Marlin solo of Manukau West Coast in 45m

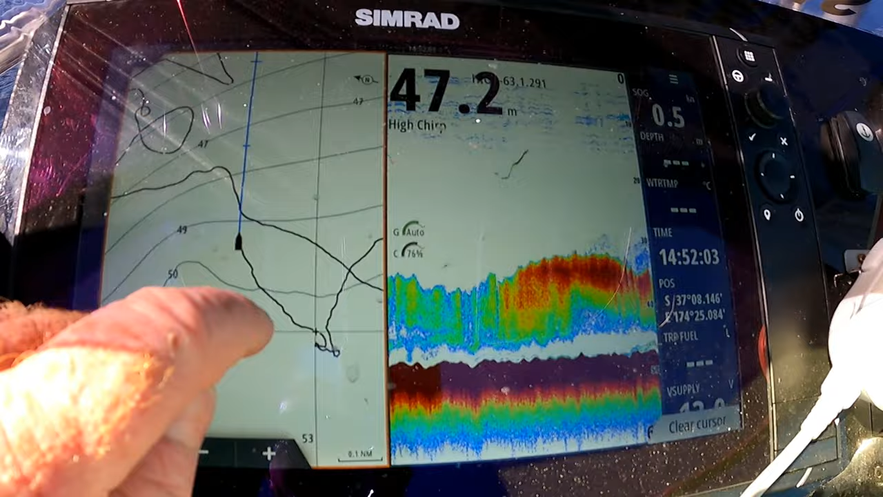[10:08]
On screen: depth 47.2 m
Just here, I think. Get up. Somewhere around there. Might have been over here actually.
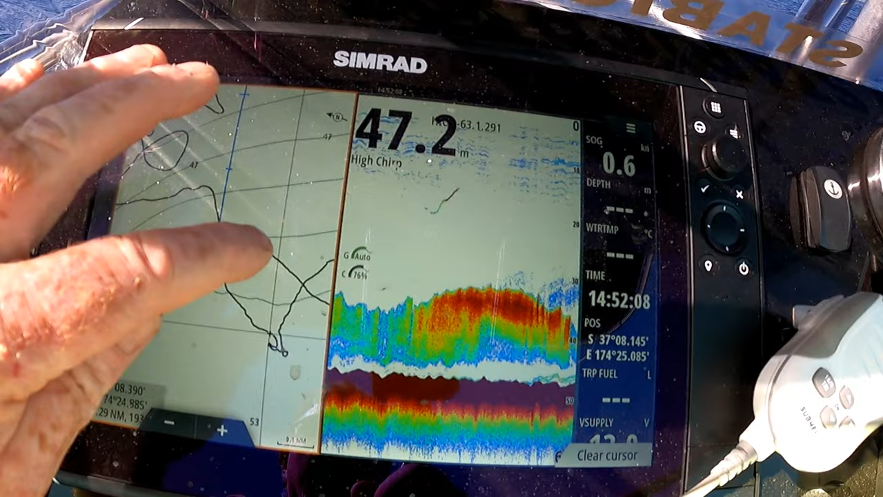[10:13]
On screen: depth 47.2 m
About 48 meters. Went out to there and then back into there. But it's all good.
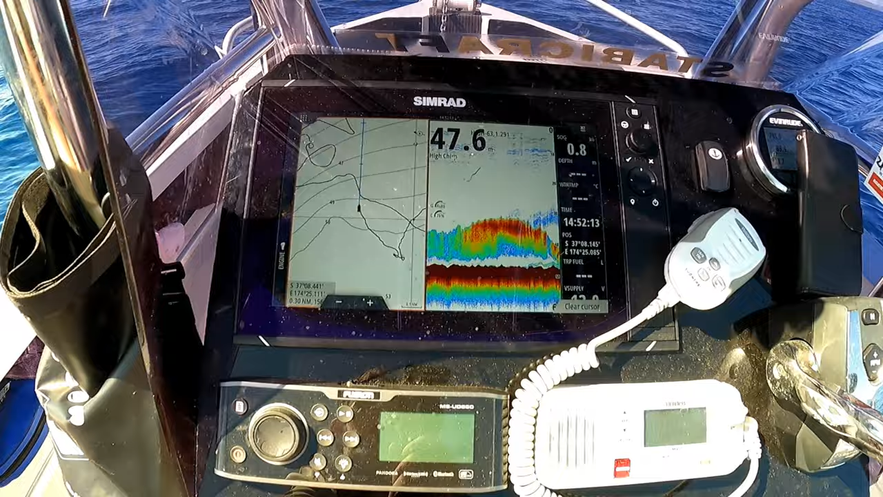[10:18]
Let him go. See, you don't need to go out that far to catch these things.